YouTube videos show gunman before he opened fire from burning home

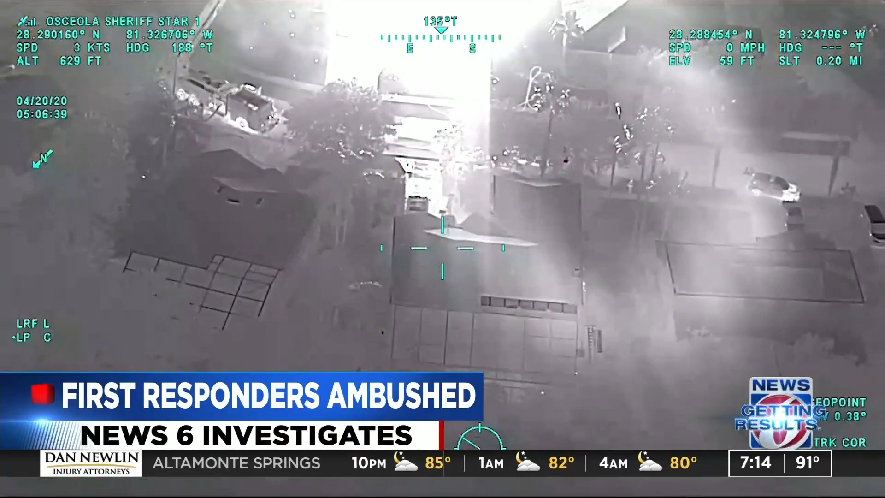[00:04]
they did not realize a gunman was hiding inside the burning home about to ambush them. No first responders were hurt during that April incident, but the attacker shot and hurt one of his neighbors.
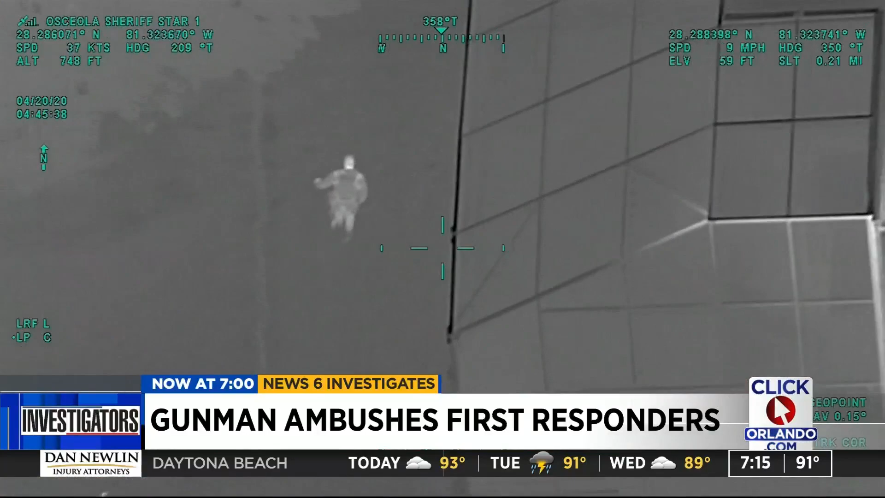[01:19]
The first deputy on scene gave clearance for the fire department to roll in. I just need you to confirm, scene is secure for FD.
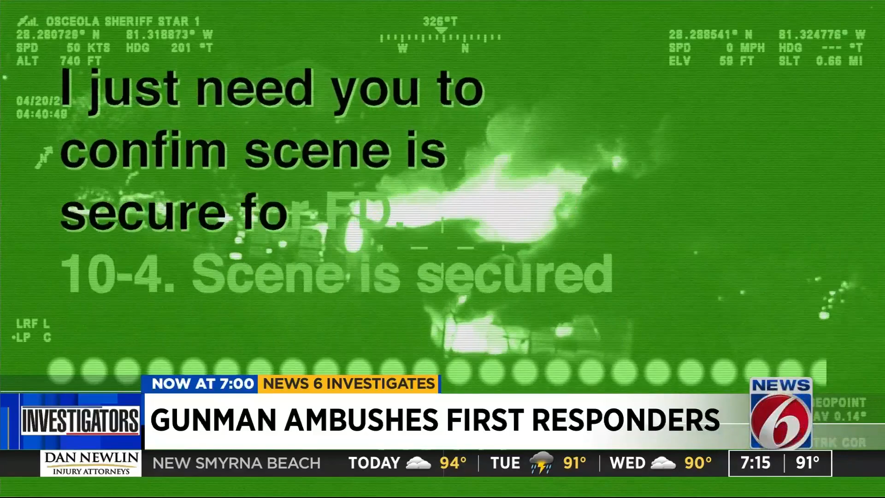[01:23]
10-4, scene is secure. Ten minutes later, semi-automatic gunfire erupted from the second story of this burning home, striking at least one of the fire trucks. Firefighters immediately took cover and let the house burn. We're not going to put up a fire until we can put another active shooter.
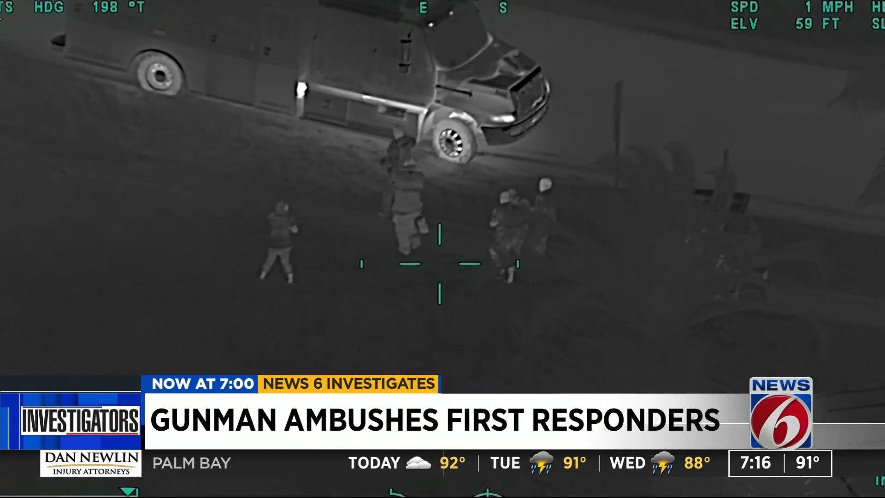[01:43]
Meanwhile, deputies and firefighters were able to help the 68-year-old shooting victim walk to a waiting ambulance. As for the neighbor who opened fire on him...